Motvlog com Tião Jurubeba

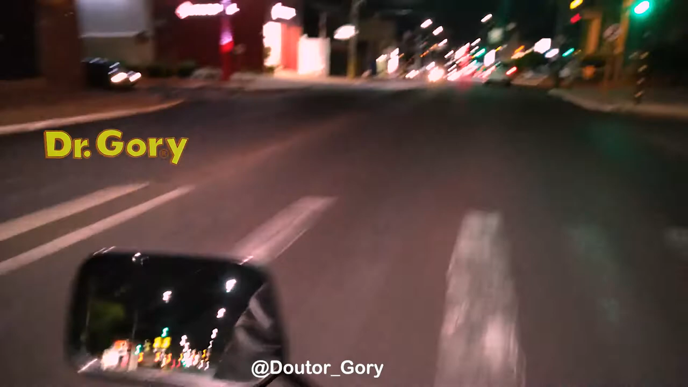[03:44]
Não tem virada pra lá? Mas tudo bem, tá certo. Olha o sinal ficando vermelho. Vamos esperar o sinal ficar vermelho. Porque não pode passar no sinal vermelho.
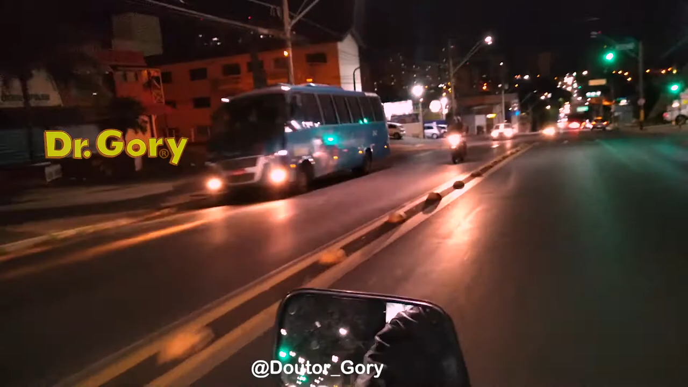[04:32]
Um filhotinho de ônibus. Os ônibus pequenos é tudo filhote. Olha a caminhonete do DR. Eita. Olha, a coisa acho que pegou aí pra riba, hein?